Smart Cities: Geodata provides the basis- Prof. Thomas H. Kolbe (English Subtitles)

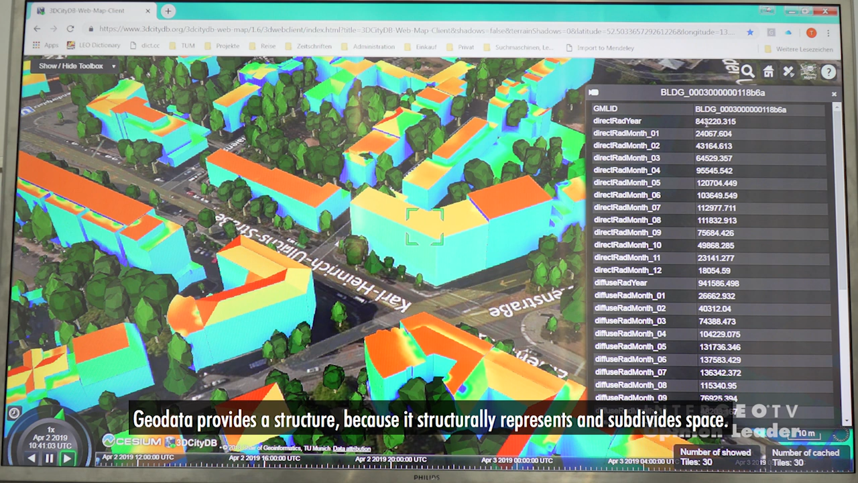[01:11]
weil sie den Raum strukturell repräsentieren und zerlegen.
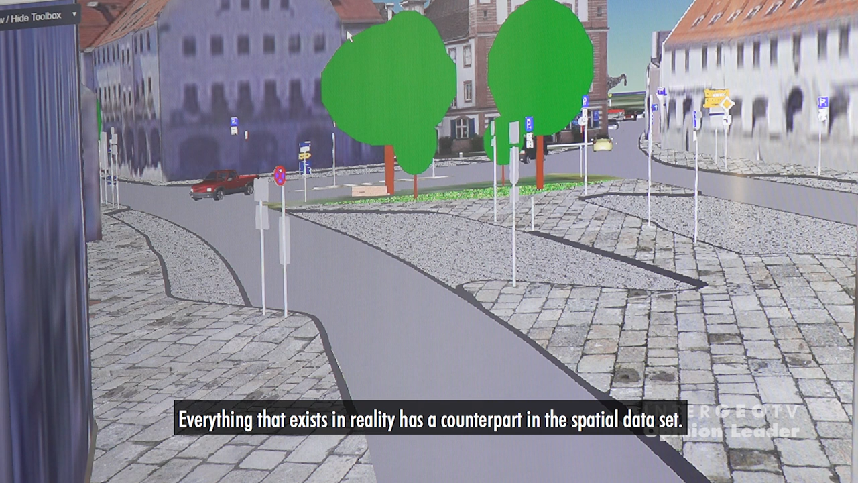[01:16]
Alles das, was draußen existiert, hat ein Pendant im Geodatensatz.
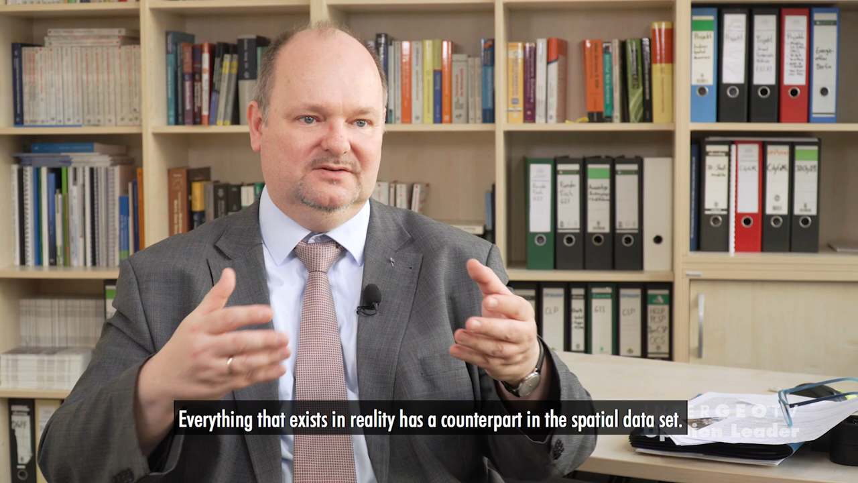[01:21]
Man könnte auch von dem digitalen Zwilling sprechen, ein Begriff, der aus der Industrie 4.0 kommt.
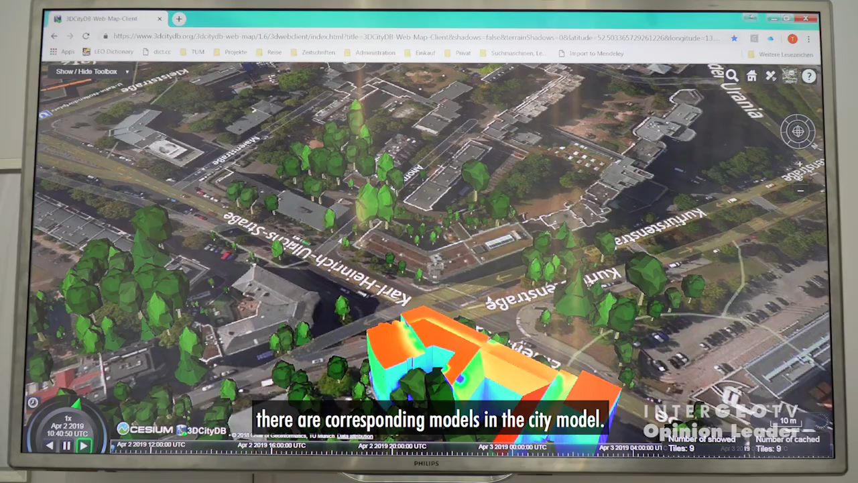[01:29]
Und das heißt, man könnte sagen, wenn da draußen ein Gebäude existiert, dann gibt es eben auch im Stadtmodell ein entsprechendes Gebäudemodell.
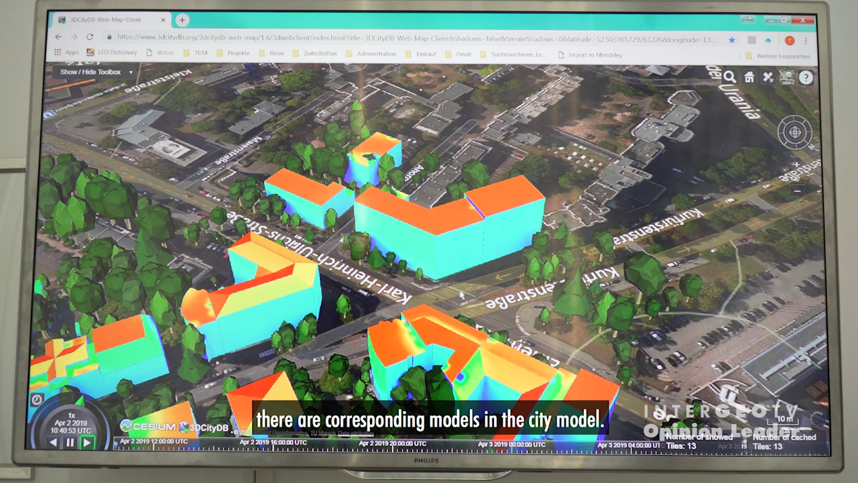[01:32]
Und zu der Straße gibt es eben auch ein Straßenobjekt. Der Baum hat ein Baumobjekt.
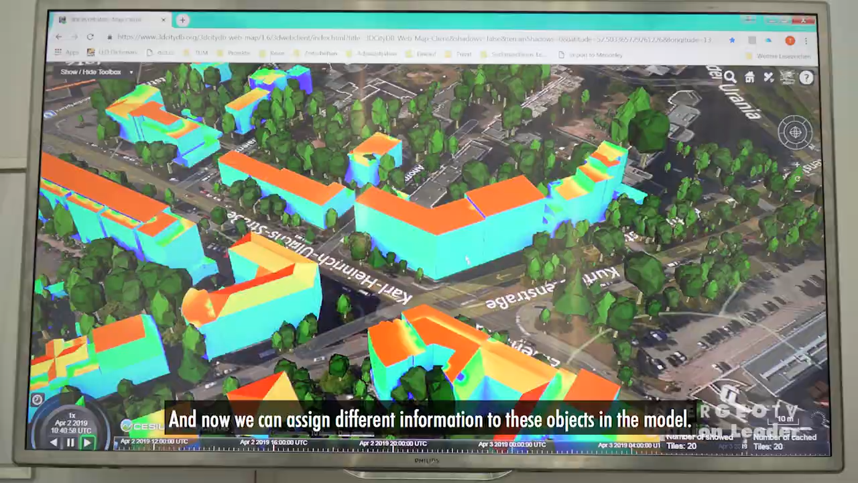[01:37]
Und jetzt können wir diesen Objekten in dem Stadtmodell, in diese Informationen zuordnen.